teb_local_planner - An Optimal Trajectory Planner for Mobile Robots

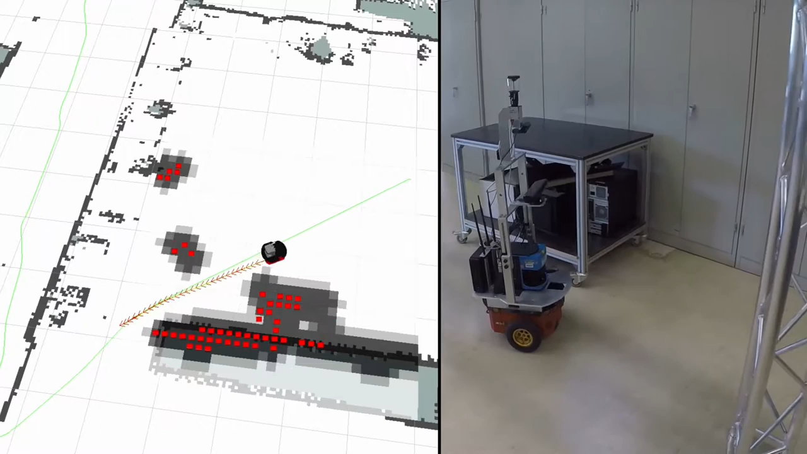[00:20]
The Timed Elastic Band approach optimizes the robot trajectory during
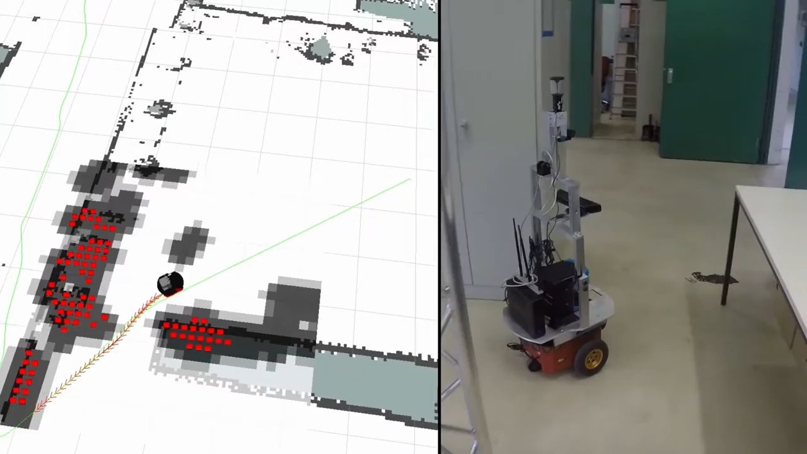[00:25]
runtime with respect to arriving at the goal in minimum time and satisfying kinodynamic constraints.
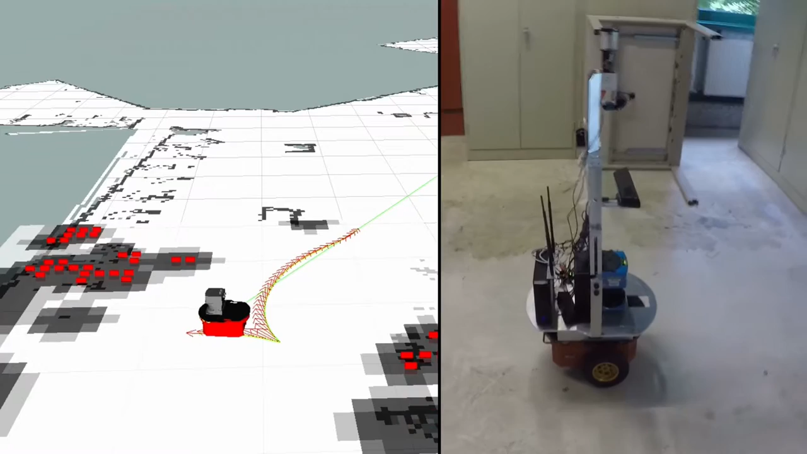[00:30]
These are for example maximum accelerations and velocities.
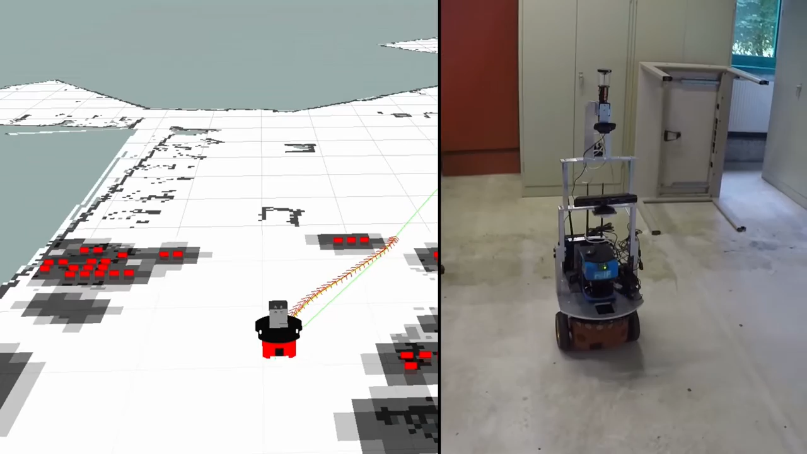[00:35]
Additionally, it is suited for differential drive robots, which is the robot type we are controlling in our department.
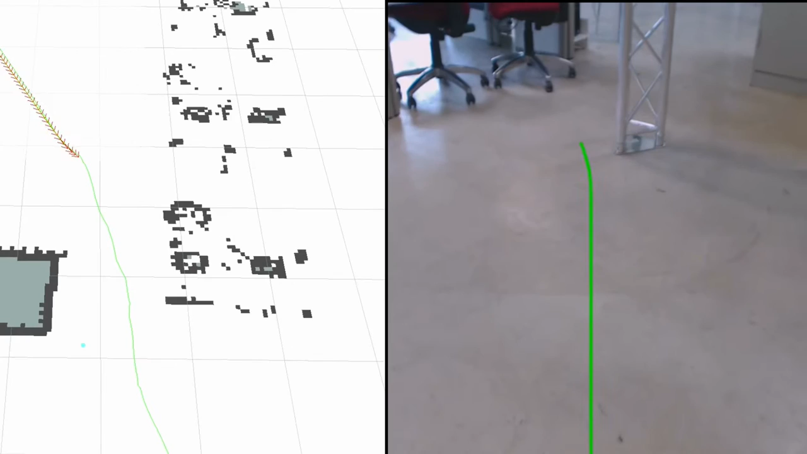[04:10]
The camera is mounted on the robot.
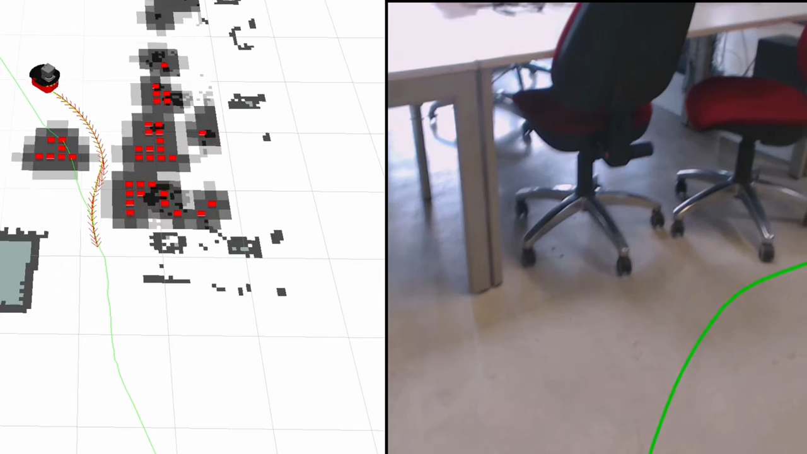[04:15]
In case of multiple topologies, the currently selected trajectory is shown in green.